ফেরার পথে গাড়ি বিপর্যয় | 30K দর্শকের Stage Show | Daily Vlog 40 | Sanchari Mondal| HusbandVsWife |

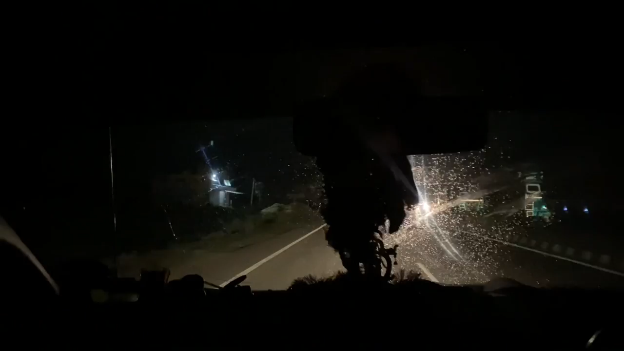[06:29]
এখন আমরা কোথায় যাই, এটা কৃষ্ণনগর রোড, তাই তো? কৃষ্ণনগর।
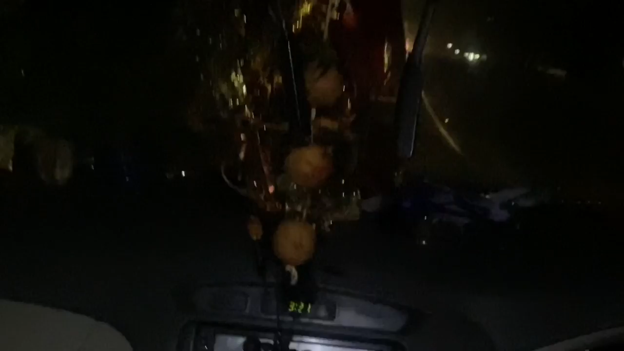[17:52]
এখন বাজে হচ্ছে 3:21, হাইওয়ে ধারে